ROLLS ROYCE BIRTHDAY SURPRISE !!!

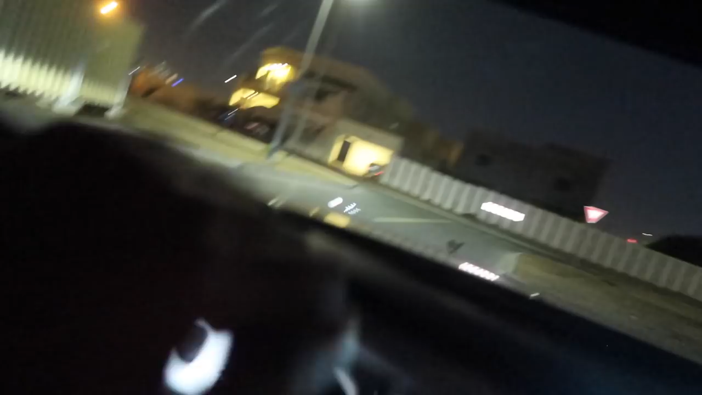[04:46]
Look look at that look at the Rolls-Royce sign in front Oh my god Rosh this ain't even your car anymore, bro.